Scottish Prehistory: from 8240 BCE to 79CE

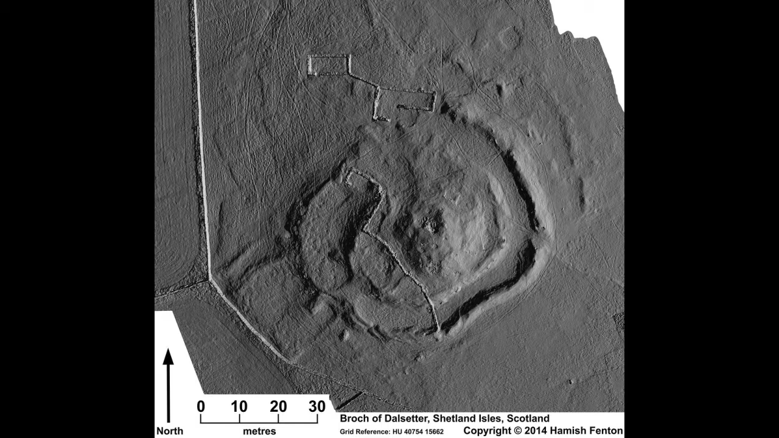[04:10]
And they found associated with that a structure consisting of a series of intercutting curvilinear ditches. So, that's when they have those kind of big, round, concentric ditches, one after the other in a big, kind of large C shape.